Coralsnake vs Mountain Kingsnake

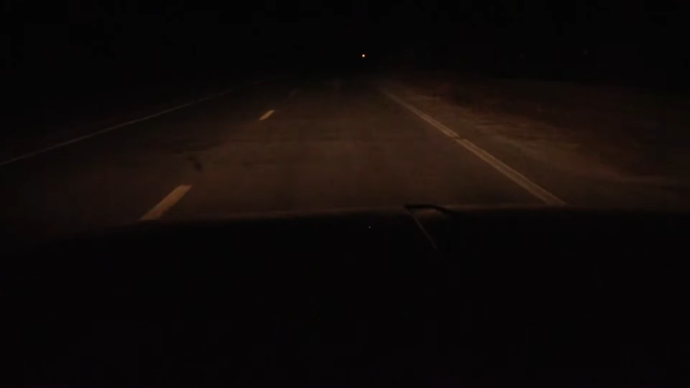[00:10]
Well, I'm still driving around at night, been finding quite a bit of stuff. It's been about two and a half hours now. There's something. Looks like a kingsnake or something.